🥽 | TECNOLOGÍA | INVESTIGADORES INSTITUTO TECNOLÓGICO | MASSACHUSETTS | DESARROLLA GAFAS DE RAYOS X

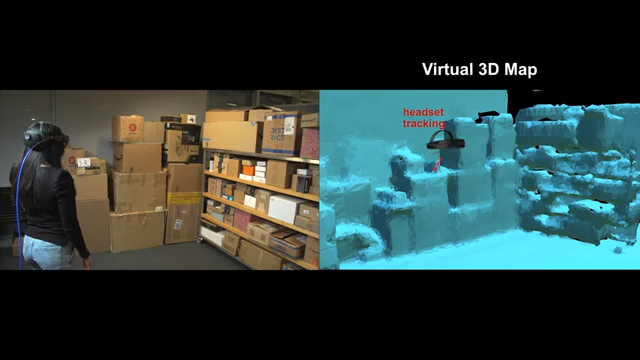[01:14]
As the user walks, XAR tracks the headset's trajectory and combines it with RF measurements to estimate the location of the RFID tag in the environment. XAR opportunistically leverages the natural human motion to collect measurements from various locations and narrow in on the position of the requested item. When XAR is confident of the location of the item, it is visualized on the AR glasses as a holographic globe for the user.